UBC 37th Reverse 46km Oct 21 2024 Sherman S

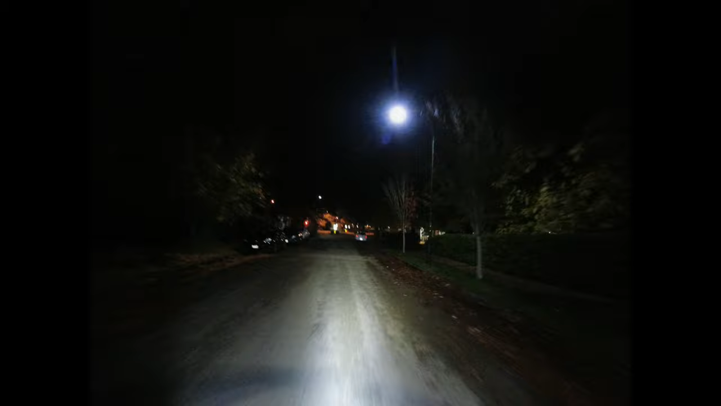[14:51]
Let's go over here where we get to the crosswalk. That's my tip. Get at a little slight decline.
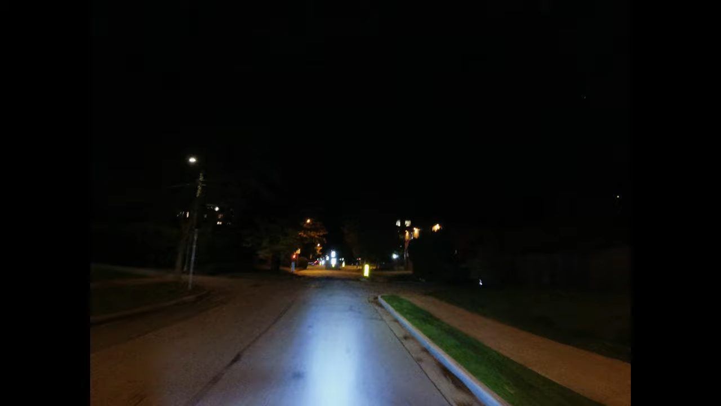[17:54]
That flashing, did someone trigger the light? Or those bikes? Those are bikes. Let's go see. We're on a slight hill. I don't like it very much, this hill.
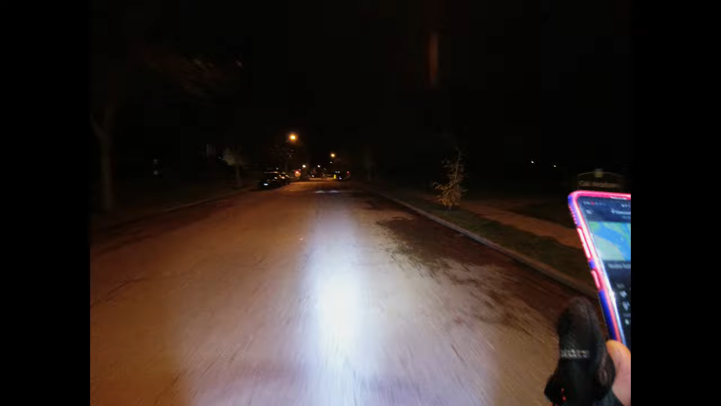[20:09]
Might be 10 o'clock or so. Some light, light rain. All right, Oak Street. So this is all about practice of mounting and dismounting.
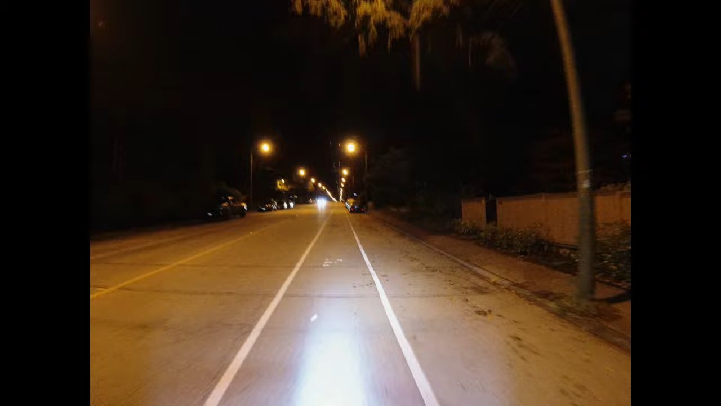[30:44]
They have a bike lane, but it's also a busy street.
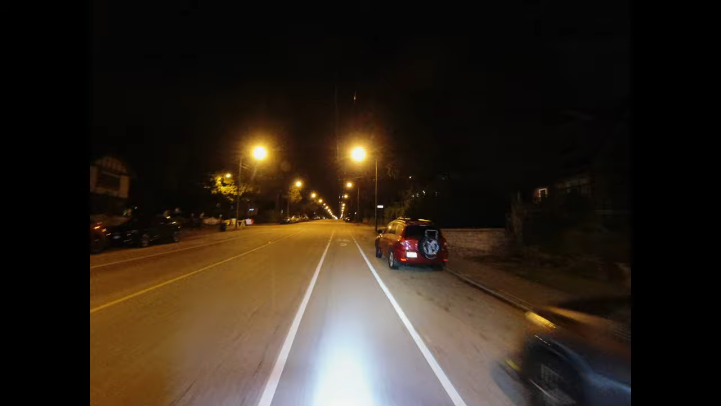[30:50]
Well, this is the busy section. This is the section I'm not crazy about. You get Dunbar, then you gotta go on 16th. You gotta be in traffic. I don't like riding in traffic. Windy.
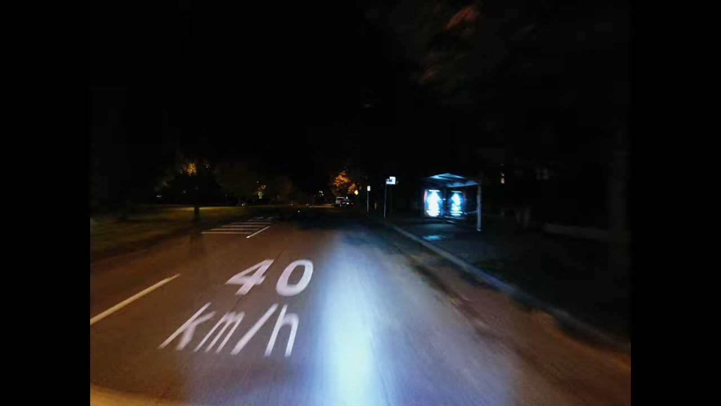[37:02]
So this is the only thing about UBC I don't like, is when you take this route, it's all in traffic. So when you're coming home, you want to get off the main street as soon as possible. This is a 40 zone, right?
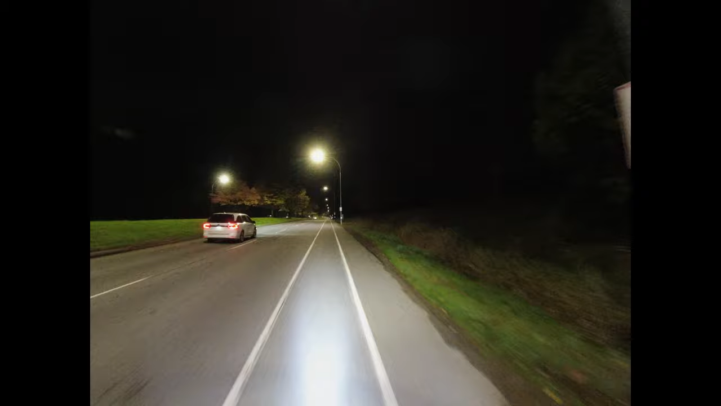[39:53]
So one thing I don't really like about riding with traffic is when you have a bike lane and it's narrow. So at least there's a shoulder, right? So you can kind of weave in and out.
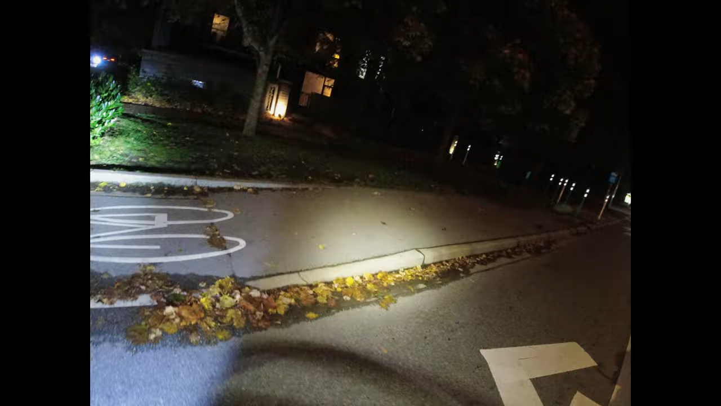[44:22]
Let's go on this side. Into the bike lane. You gotta watch your rear too, where people are making hook rights.
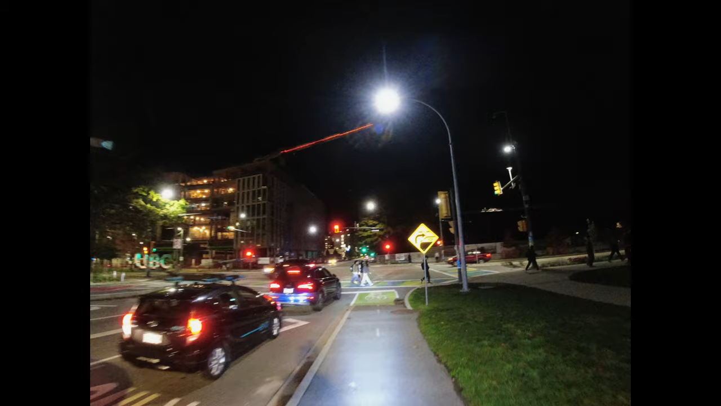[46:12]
I feel like to cross here, but there's that thing there. The stop. Cross over that way and go the other way.
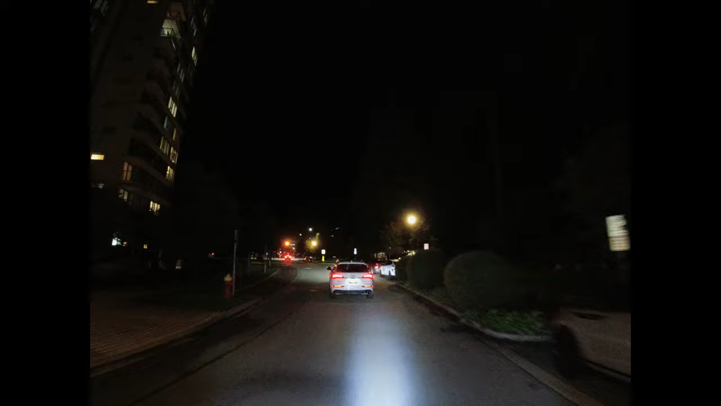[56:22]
Tramp House. This guy's gonna block my way because I'm gonna turn. And they're not gonna go.